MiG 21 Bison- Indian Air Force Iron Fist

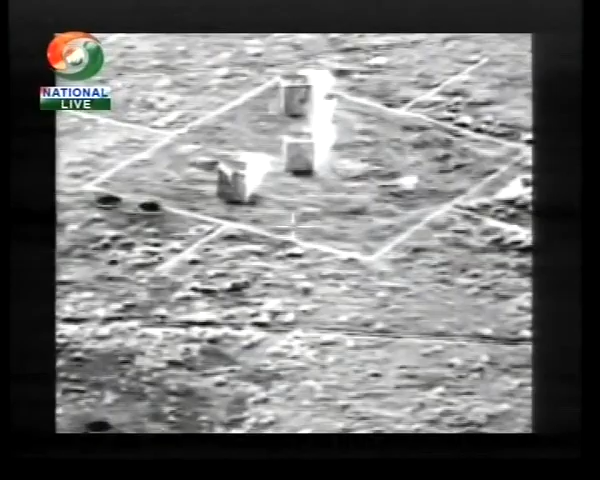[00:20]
Target number 2 on your left 10 o'clock is a simulated ammunition dump.
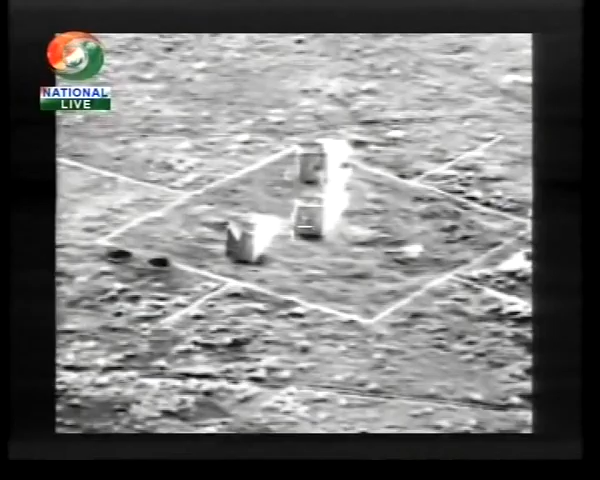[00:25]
For the purpose of demonstration only,
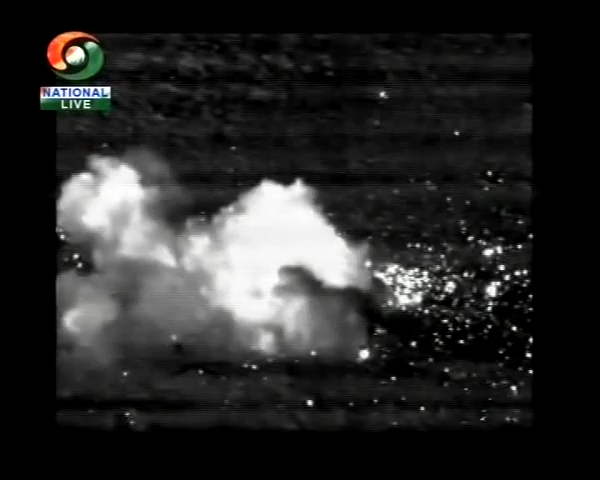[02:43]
And the ammunition dump is destroyed.